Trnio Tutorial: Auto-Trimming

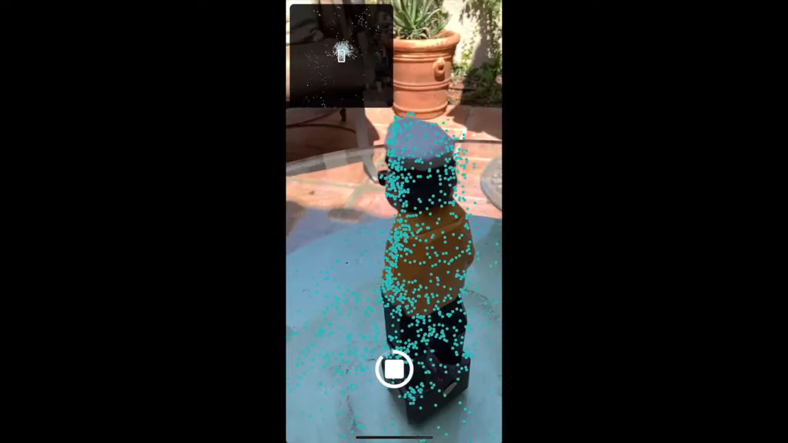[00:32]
This helps our system in distinguishing your object from its background.
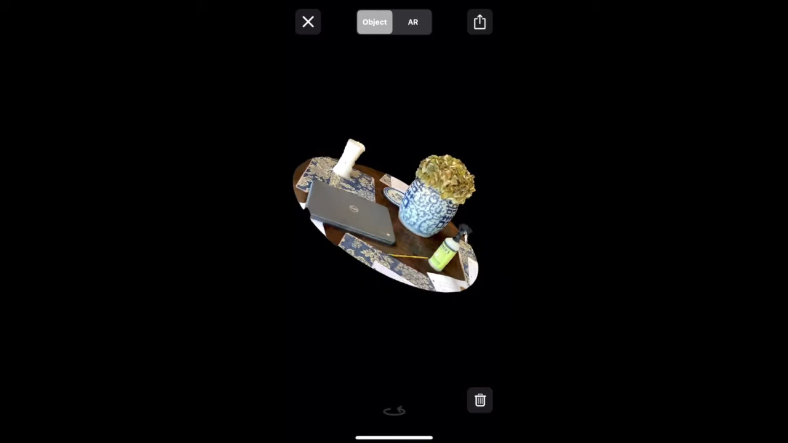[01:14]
While the auto-trimming did activate, if I had wanted to just scan the plant, I would have had to clear the table beforehand.